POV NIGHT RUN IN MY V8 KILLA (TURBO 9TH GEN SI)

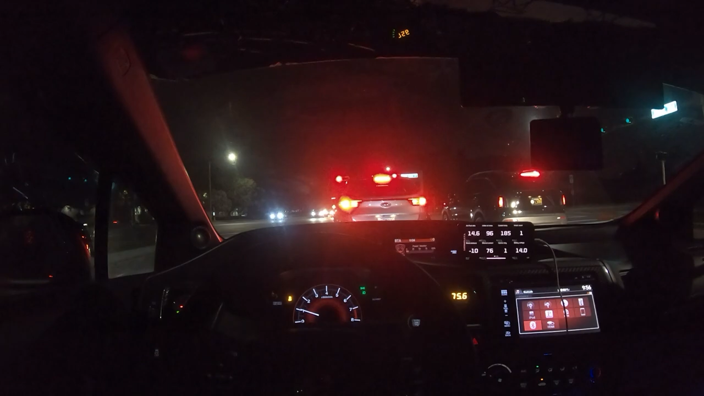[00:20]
What the heck is this car doing? It's like stepping on the brakes. What the heck? What the heck? Bro, I swear people don't know how to drive down here, bro.